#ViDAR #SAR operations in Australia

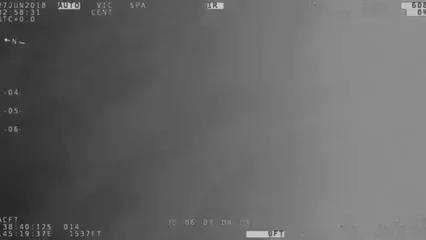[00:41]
observers and to be complemented as an electronic search using a maritime patrol radar and an EIR sensor.